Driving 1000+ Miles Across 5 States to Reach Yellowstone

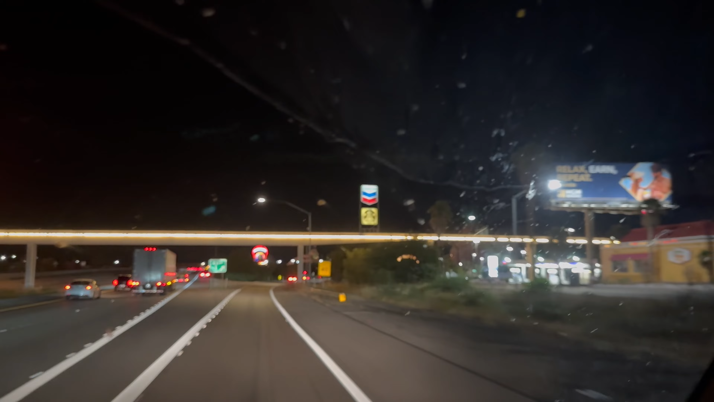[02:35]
Welcome to Nevada. We're just gonna go get gas. They have Chevron and Starbucks over here.